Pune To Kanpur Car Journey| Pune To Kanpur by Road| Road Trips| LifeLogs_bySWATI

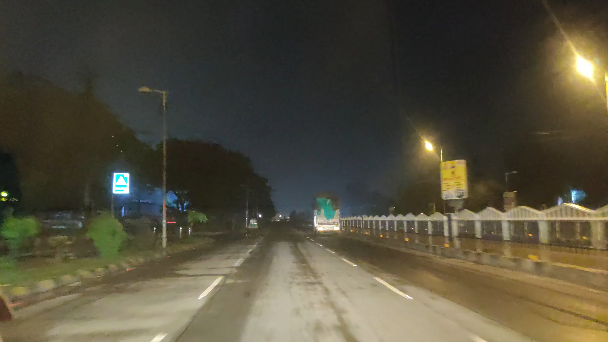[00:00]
हेलो एवरीवन, वेलकम बैक टू द चैनल। सो दिस इज़ व्लॉग नंबर 3 इन द कॉन्टिन्यूएशन ऑफ अदर टू व्लॉग्स, जिनका लिंक मैंने डिस्क्रिप्शन बॉक्स में दे दिया है। सो डोंट फॉरगेट टू चेक इट आउट। सो यहाँ पे हम लोग अर्ली मॉर्निंग निकल चुके हैं, जैसे कि आपको दिख रहा है फुटेज, काफ़ी मतलब नाइट टाइप है।
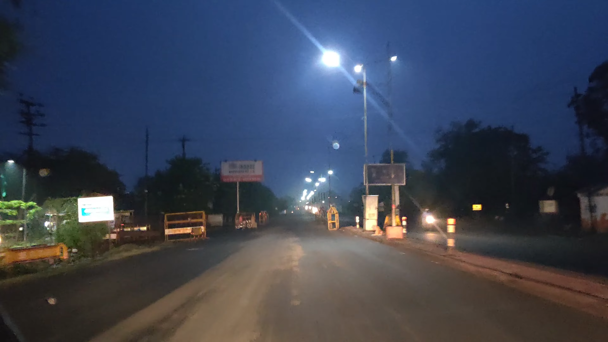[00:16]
5:30 का टाइम है। हम लोगों का प्लान ये है कि हम लोग इंदौर टू गुना नॉन स्टॉप ट्रैवल करेंगे,